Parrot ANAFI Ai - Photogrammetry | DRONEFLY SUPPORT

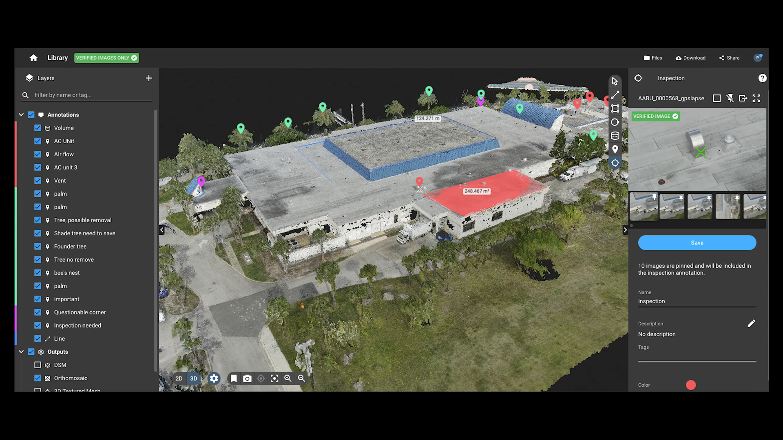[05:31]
You should now have a good understanding of the different photogrammetry projects found in the FreeFlight 7 application.